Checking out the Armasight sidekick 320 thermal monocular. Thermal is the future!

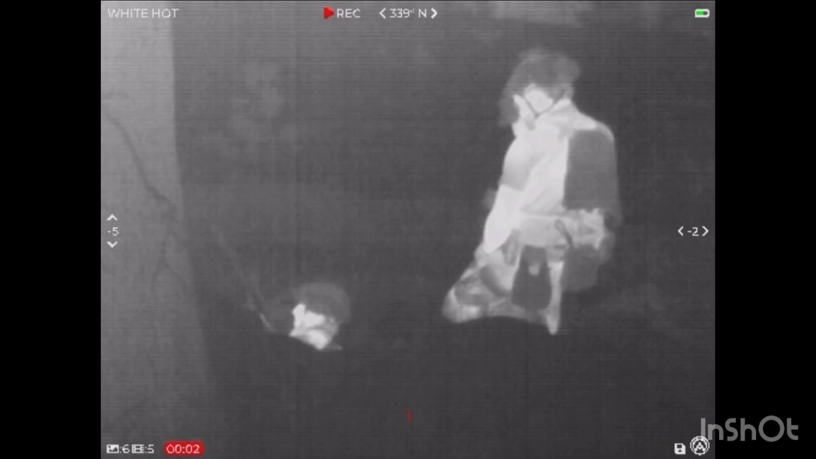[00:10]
They were kind enough to send out their Sidekick 320 thermal monocular to check out. And I'm going to tell you guys what I think about it. I've had it for just about a month, a month now. I got to use it on a couple of exercises and yeah, it's a very cool unit. So let's get right into it. All right, so like I just said, I've had this for about a month now.
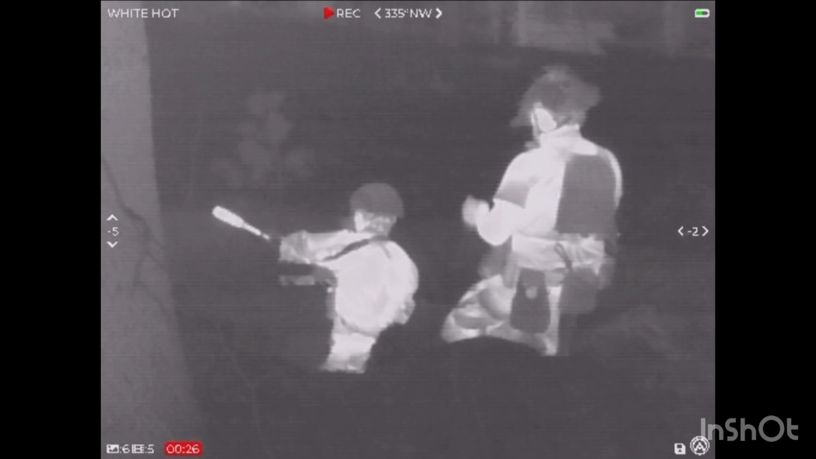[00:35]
And overall, I've thoroughly enjoyed this device. It's extremely compact,
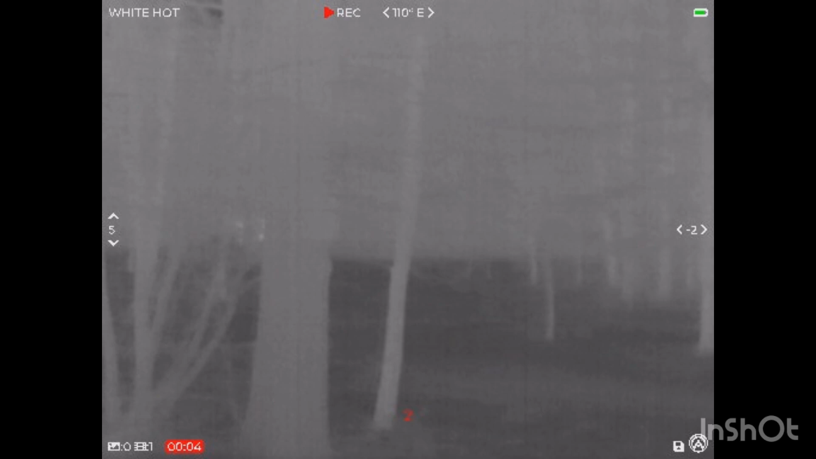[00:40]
which is really nice for sticking it in like a GP pouch or anywhere on your kit or in a bag or anything like that.
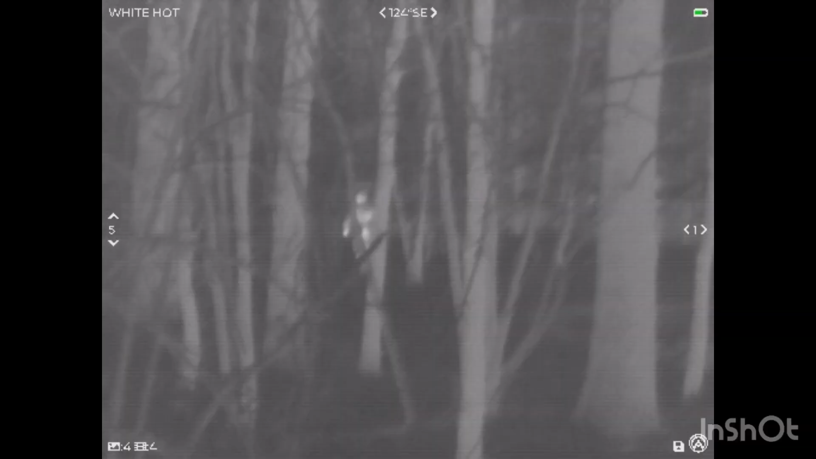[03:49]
So overall, the configuration I ran in is just a standalone monocular.
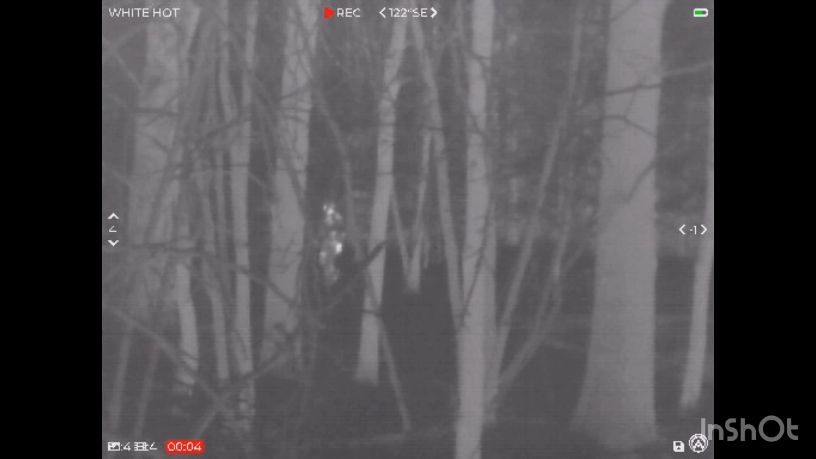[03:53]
I think it's a great small observation device. It's not an extreme long-range thermal optic.
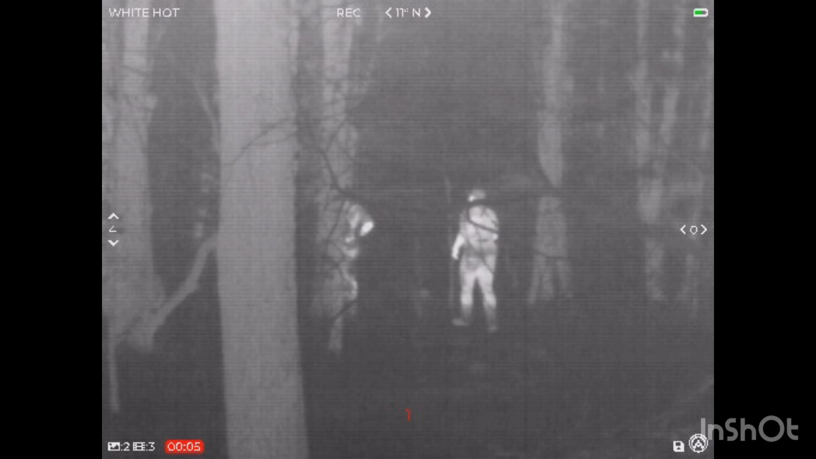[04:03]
It's not what it's meant to be. It's meant to be a small thermal monocular, basically.
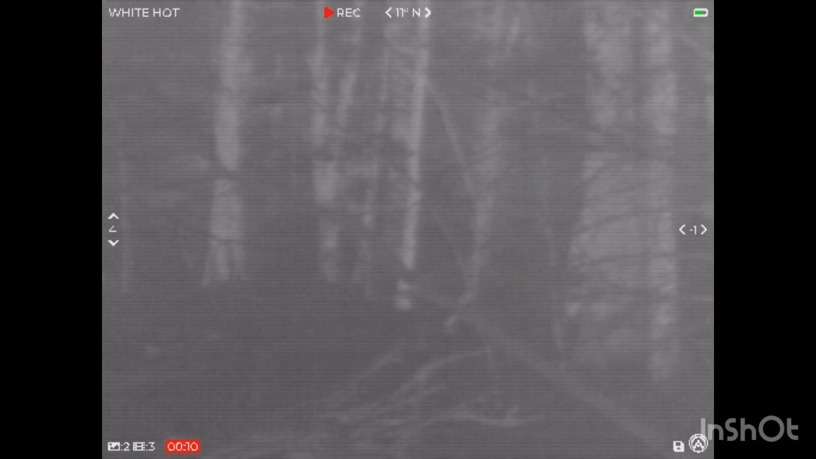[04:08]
And it does a fantastic job at that, as you can see. It does have an auto-refreshing feature.
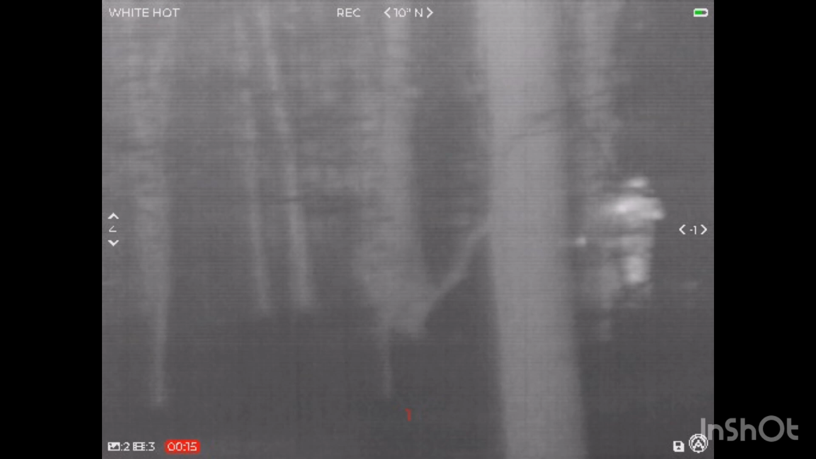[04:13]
That's what you're seeing. You see that countdown and right there, how it just refreshed.
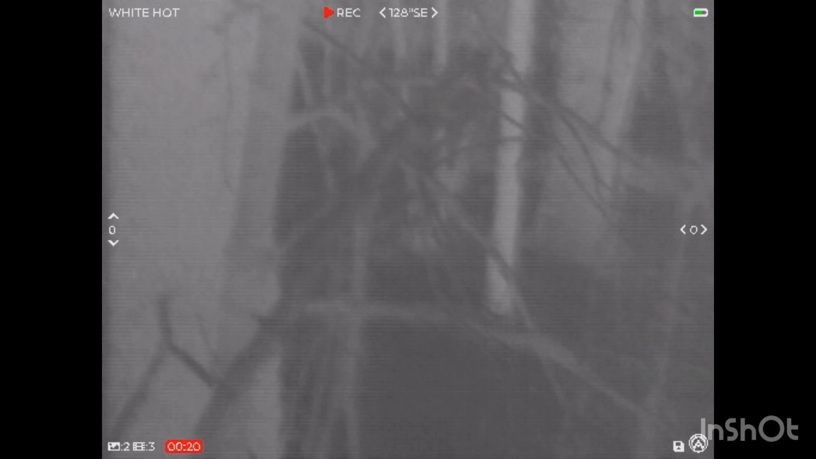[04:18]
I left that on. You can turn that off, but I left it on because I wanted the video to be as good as it could be.
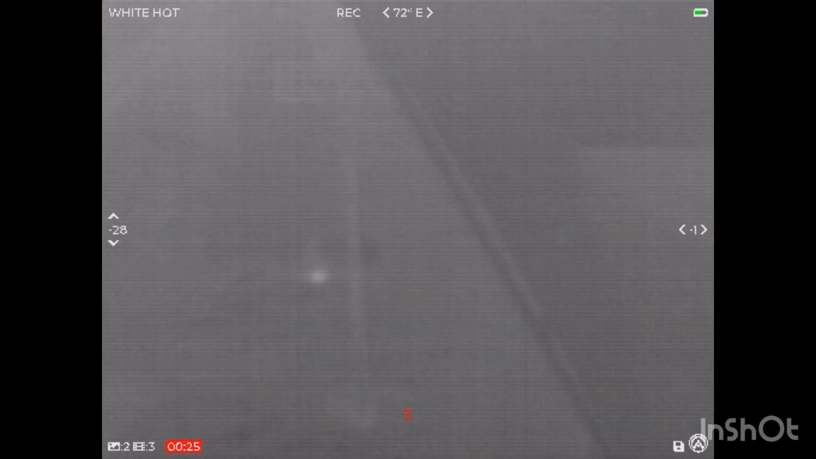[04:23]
That way, I could be showing essentially the best video I could.
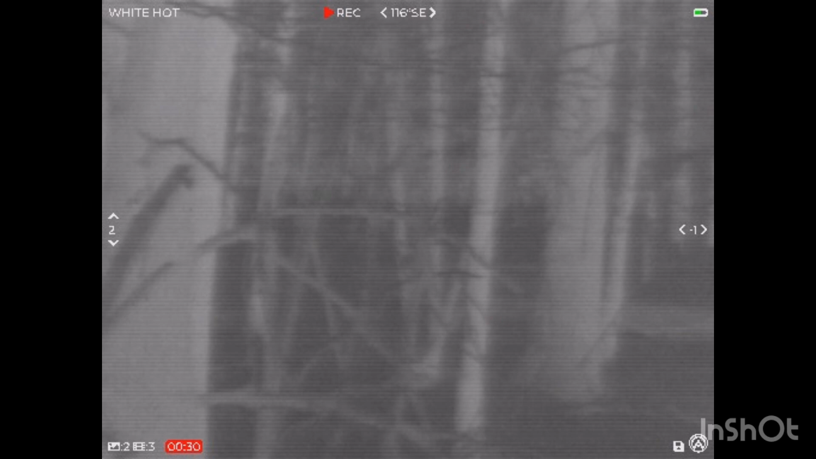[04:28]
But totally, you can turn that off if that bothers you.
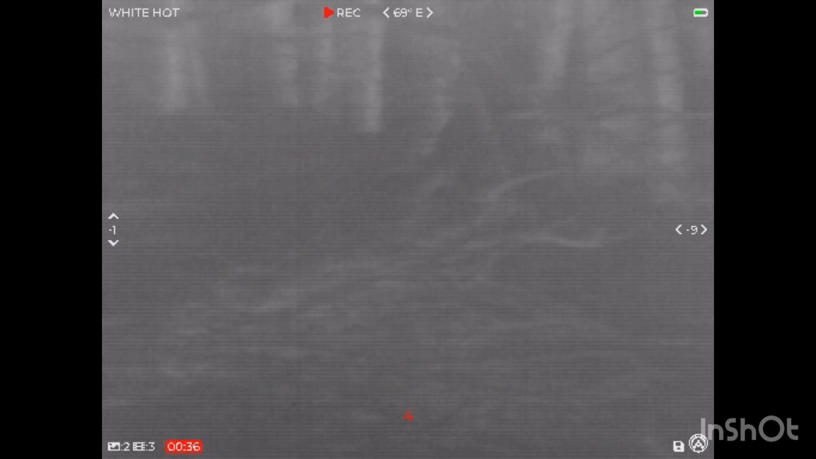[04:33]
So to go along with the video and photo capturing and the USB-C interface, you can see at the top here, we do have a compass. That's actually really nice to have on there. It doesn't take up a whole lot of room. But another thing I really enjoy are the multiple palettes, the color palettes. You can see right here, it's in black hot.
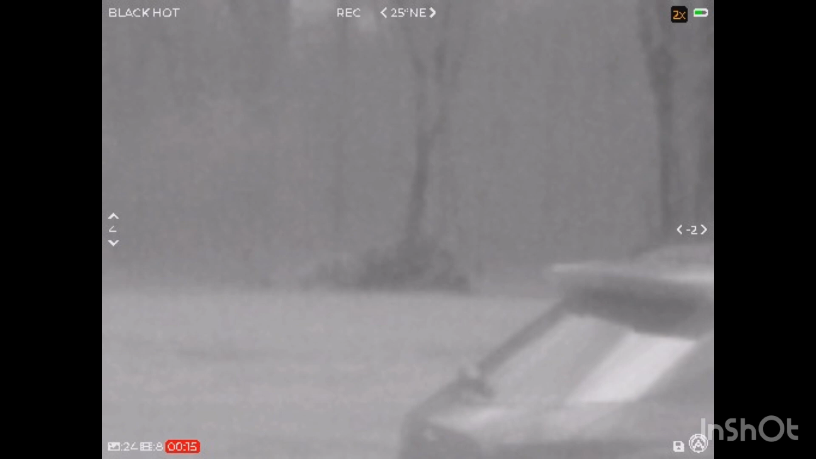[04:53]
There is a... Right off to the left, there's a little bunny we can see. Not yet. But when it turns a little bit, you'll see it. I typically run it in white hot. Right there, you can see. But I typically run it in white hot. My eye picks that up pretty well. That's why a lot of the video in the woods and stuff you see is all white hot.
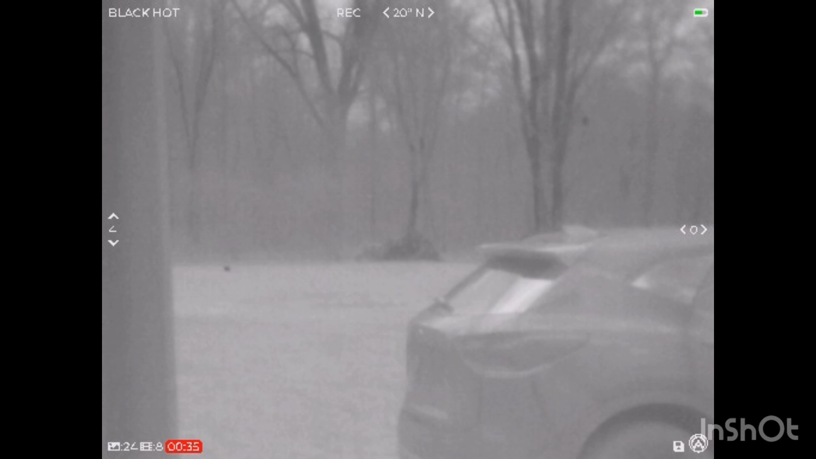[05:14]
It just works for me. But there are other options. So we'll use my dog right here as an example. We got the white hot, which is my preferred.
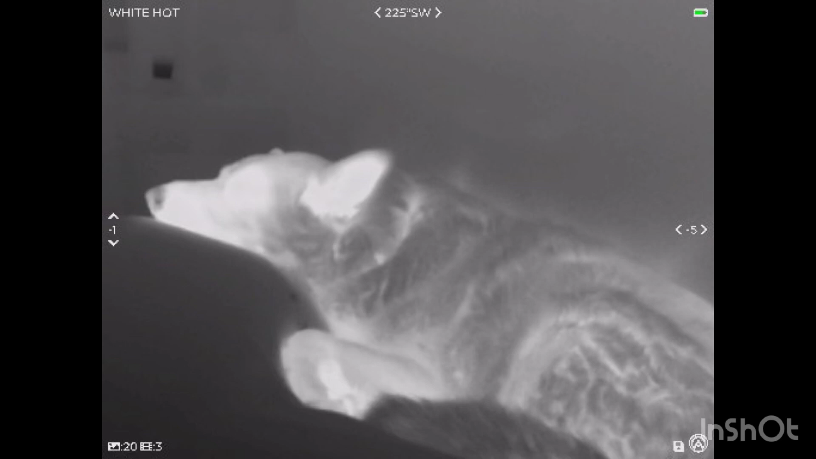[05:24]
That's like my go-to. But to go with the white hot, we also have the rainbow, which that one to me, I'm not the biggest fan of.
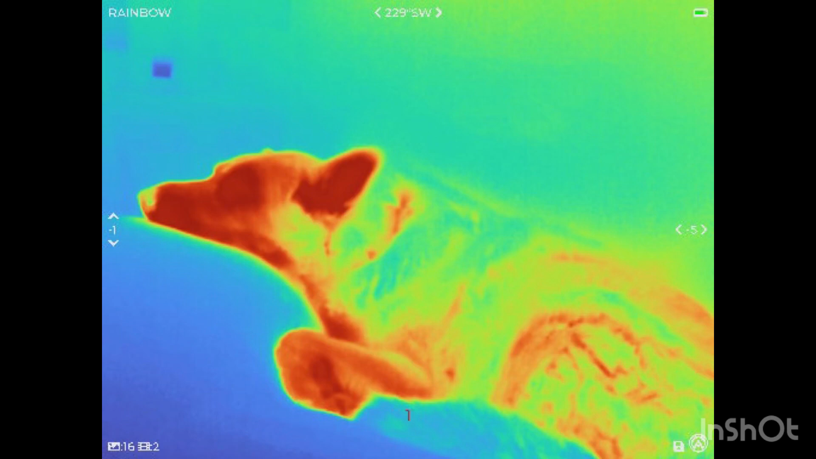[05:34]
But I'm sure it has its application, obviously, for varying temperatures. You can see that better. Then we have the target. That's going to show you, like, the hot spots. So you can see face, ear, paw, that kind of thing. Another one. Makes sense. But for what I'm using the monocular for, it doesn't really make sense for me to use it.
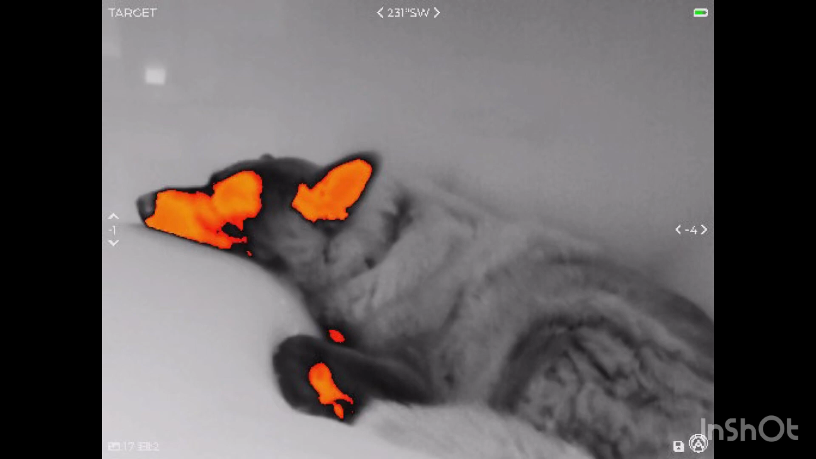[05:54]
Then we have the sepia, which is kind of like a... It's like you turn the brightness down, basically, on the white hot. In my opinion, at least.
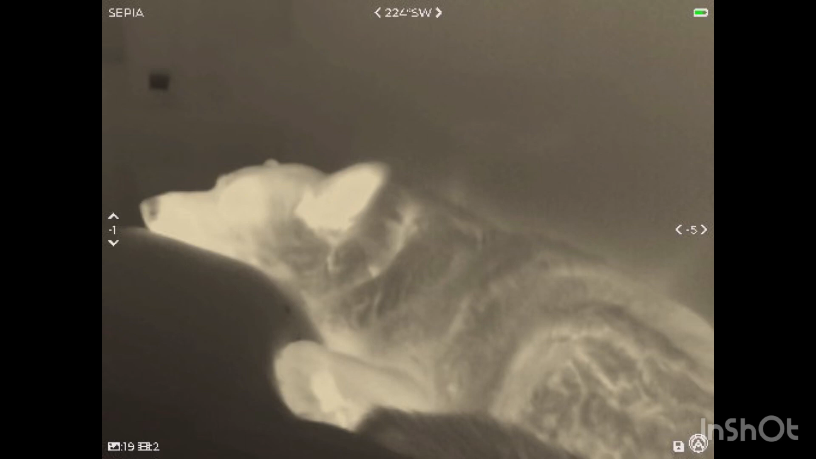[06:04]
But looks good to me. Just not my go-to.